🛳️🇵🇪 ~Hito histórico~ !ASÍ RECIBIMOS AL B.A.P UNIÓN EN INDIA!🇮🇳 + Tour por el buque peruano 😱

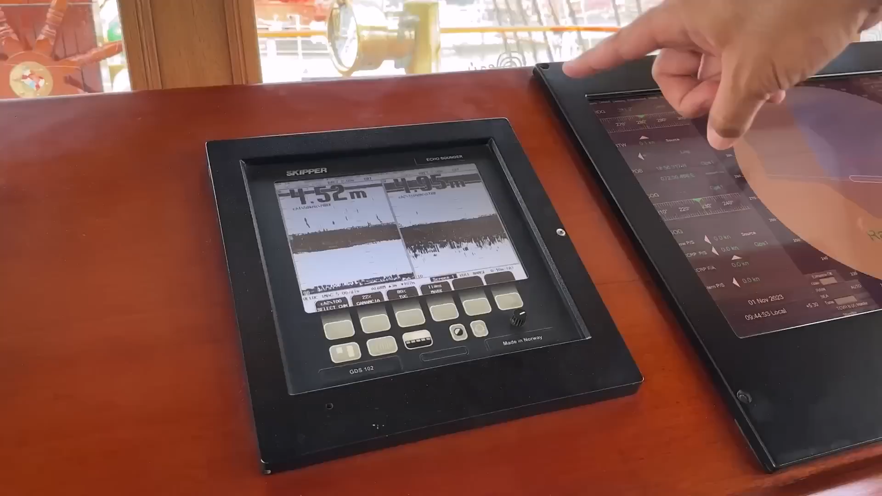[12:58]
Por ejemplo, ahí podemos ver 4.5, quiere decir que de la quilla, o sea, de la parte baja del buque, hacia el fondo del mar, tenemos 4.5 metros.
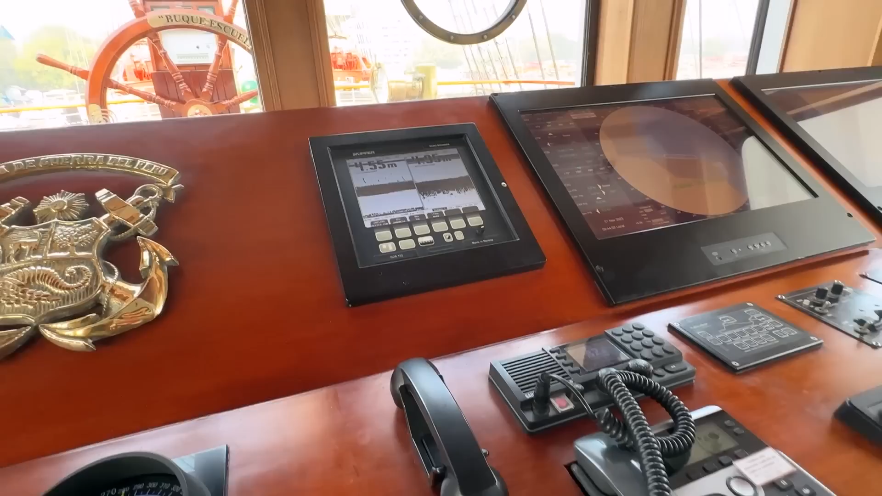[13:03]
El buque tiene un calado, o sea, tiene una parte sumergida de 6 metros. Quiere decir que este puerto, este muelle tiene 10 metros de profundidad.